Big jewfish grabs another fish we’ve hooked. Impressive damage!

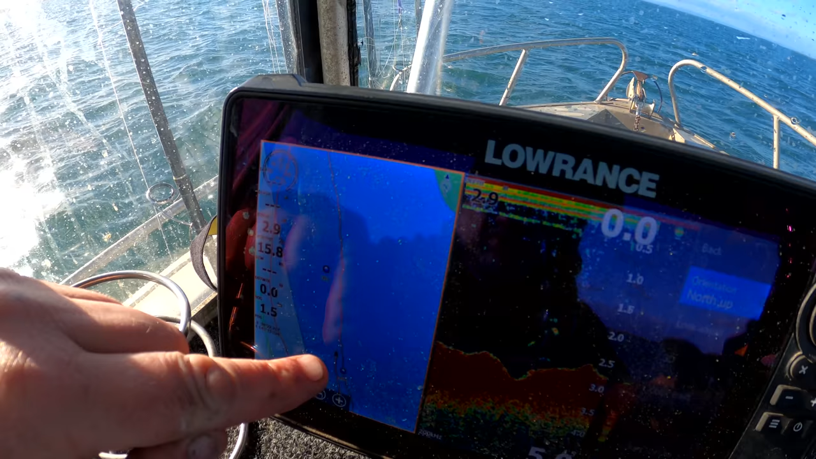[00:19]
So we got him right next to the blue mark. So we're going to go and line next to it. Because we didn't go over the headquarters because we would have got more than one.
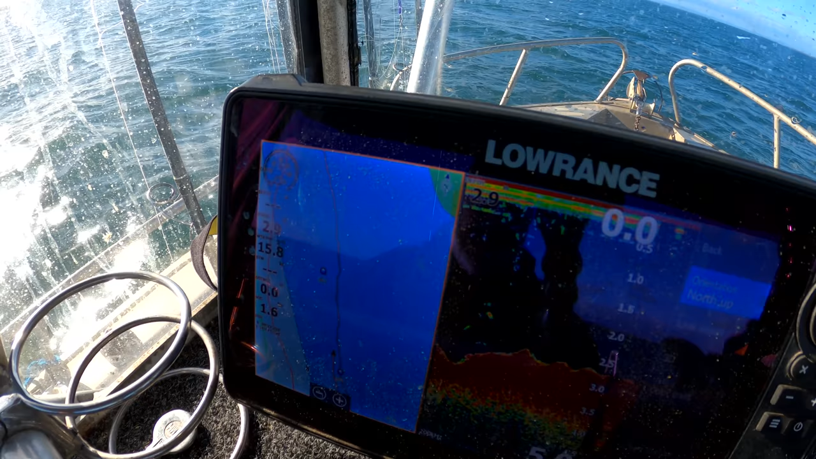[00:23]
So we didn't hit the headquarters, but I reckon there's more there because he was a breeder. And he had that breeding damage on him. New T-curve.